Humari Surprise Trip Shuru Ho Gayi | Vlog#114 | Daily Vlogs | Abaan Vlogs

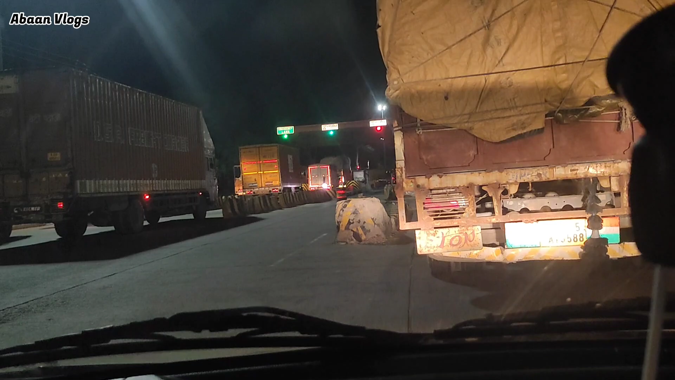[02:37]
दोस्तों टोल पे इतना जाम लगा हुआ है कि वालत खराब है गया और यह राम से अवान सूरे
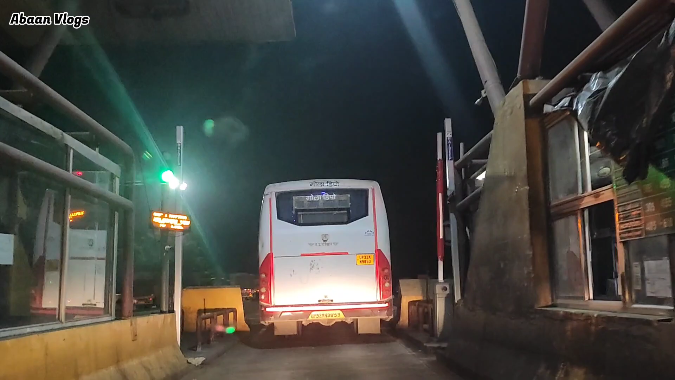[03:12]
अब यह आगे दूसरे टोल हमारा पहला पे दूसरा आगया और इस टोल को पी अपने क्रॉस कर लिया है सक्सेस्पुली
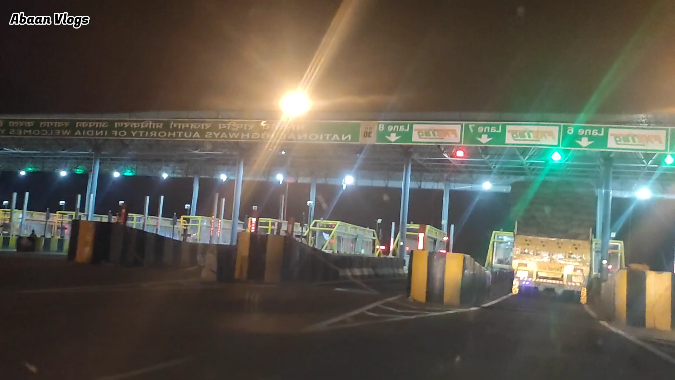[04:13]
जो हुथा है तीसरा कहलें तीसरा टोल लहीं है जो
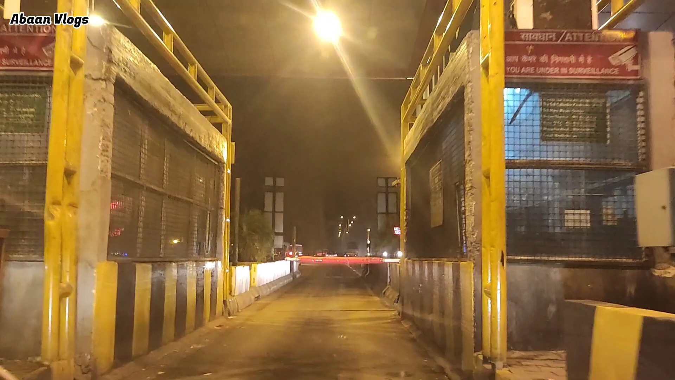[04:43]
तो इस टोल में तुम्हासर टाइम लग गया प्रता नहीं क्या हो गया और अब लोग रामपूर पोशने वाले ही रामपूर यहां से रह गया है अब आदाबाद है और अब तो बहुत लंबा सबाएं अब दोस्तों
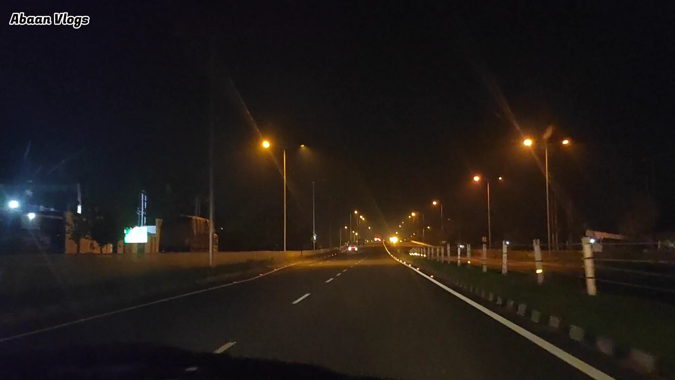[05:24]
है तो दोस्तों हम लोग रामपूर पहुच गए हैं अभी तक की गाड़ी